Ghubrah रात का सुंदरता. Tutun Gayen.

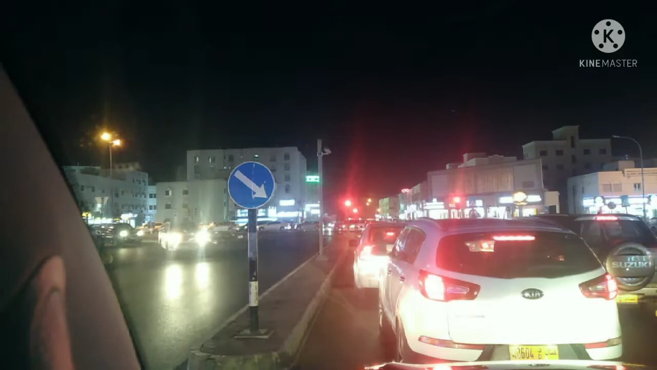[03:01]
और ये भी एक पुराना एरिया है, बहुत पुराना, और इधर हर टाइप का आदमी आपको मिल जाएगा, इंडियन, बांग्लादेशी, पाकिस्तानी, इधर सब लोग काम काज करते रहते हैं। तो आप देखिए, अभी सिग्नल ओपन हो गया, मैं अभी जा रहा हूँ। मैं थोड़ा
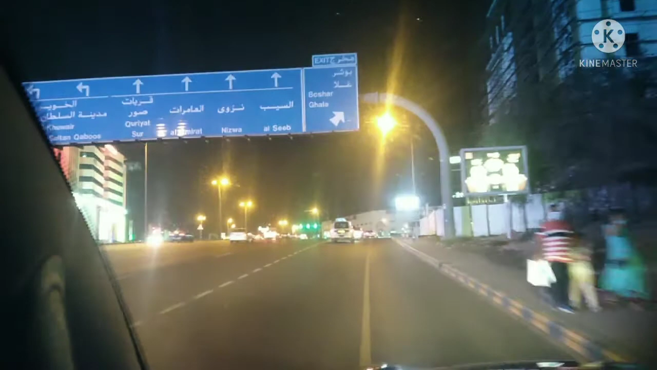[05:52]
तो मैं जाऊंगा पैनोरामा मॉल, तो वहाँ तक जाके बाद में मैं फोटोशूट करूँगा। बेहतरीन सीन है, बहुत अच्छा लग रहा है।